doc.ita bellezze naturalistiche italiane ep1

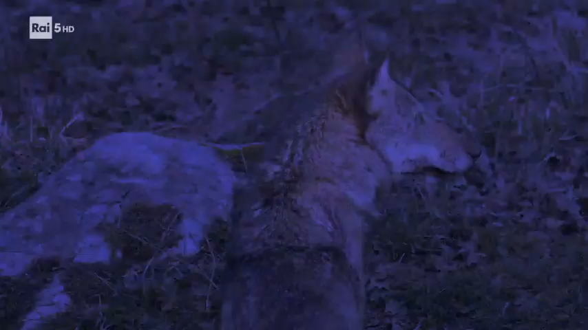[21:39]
si è così scoperto che molti danni a vacche pecore e asini
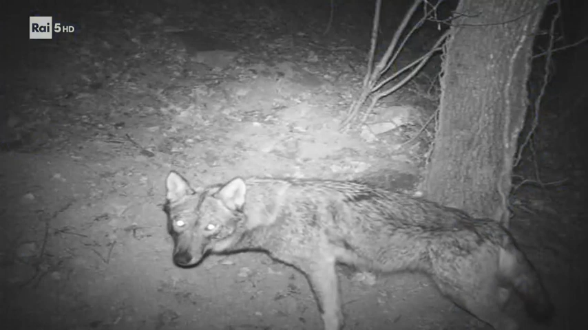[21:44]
attribuiti ai lupi sono in realtà causati da cani randagi ma solo un esperto è in grado di capirlo
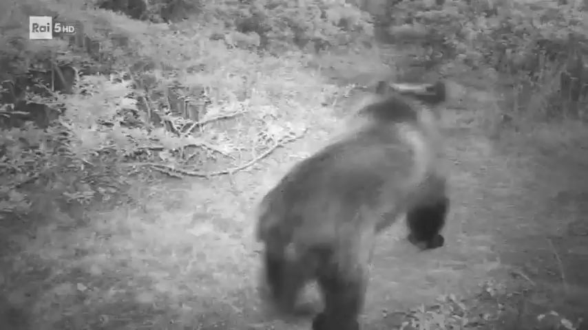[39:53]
erano rimasti solo due esemplari soprannominati Maurina e Bercio la prima era una
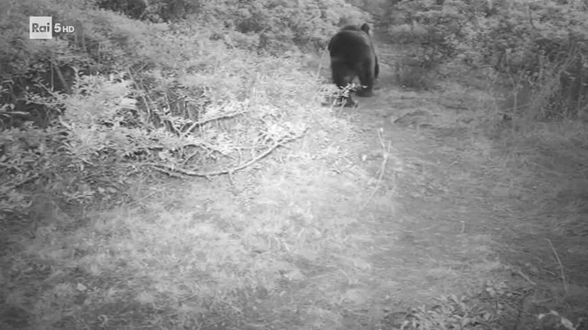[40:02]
vecchia femmina forse sterile e un pozzoppa che pesava circa 40 chili ed era arrivata ormai alla fine di una lunga esistenza il secondo era un grosso maschio di 130 chili cieco da un occhio di loro grazie alle telecamere a raggi infrarossi si sapeva tutto ma era evidente che non potendo avere figli la morte di questi due esemplari avrebbe sancito la definitiva scomparsa dell'orso Bruno dalle Alpi